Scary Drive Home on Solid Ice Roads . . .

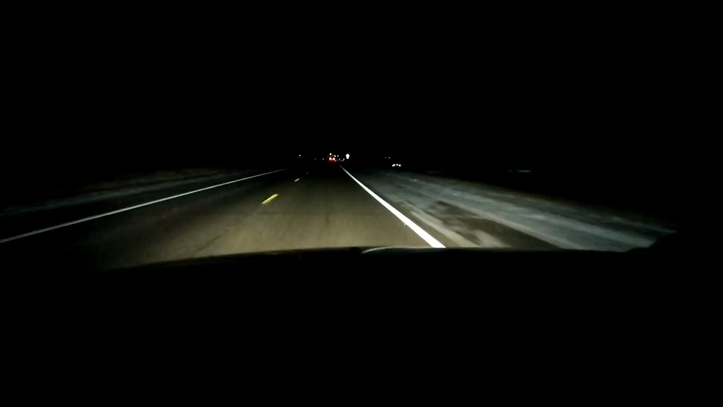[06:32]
Road update! We got off the expressway. We're now on 23. The road is dry. It is just barely snowing. That was insane. I was on the phone with Jamie. I had the phone on speaker phone. Because I started to get nervous. I just wanted to talk to him. And I almost lost it. I think I counted 17 total cars in the ditch. But now, we're on the back road. You know, like the song on the radio says. You know? Like that song on the radio says. And uh... We're gonna take it slow.